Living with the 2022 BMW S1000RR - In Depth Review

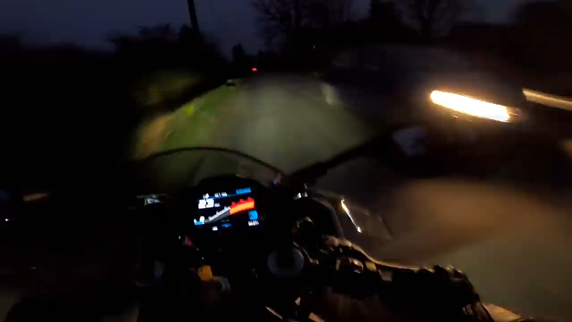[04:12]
These GoPos never ever show light spread properly when I do these night segments. So, I don't expect you to be able to see this. But I can tell you that I'm looking out on a dipped headlight.
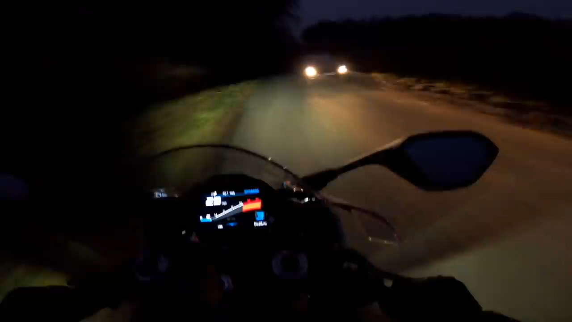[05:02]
Because the TFT is already in a dark scheme as far as the background is concerned. So, that doesn't dazzle you at all when you're riding. Let's go back to full beam. And the other thing the bike doesn't have, which is a little bit disappointing perhaps, is backlit buttons. Now, not many motorcycles do have backlit buttons these days. One or two do. More premium bikes do. But I would have classed this as a more premium bike.
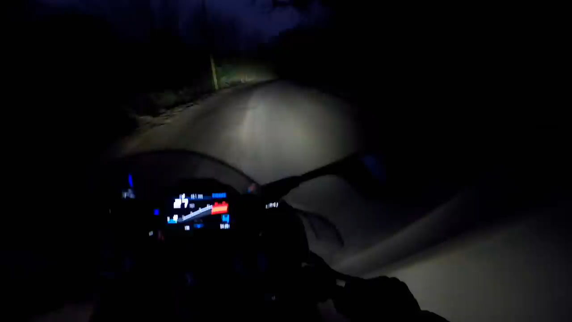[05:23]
And it does have quite a lot of buttons. So, if it were backlit that would be good. So, come on BMW. Let's have backlit buttons from now on. On all your big bikes, eh?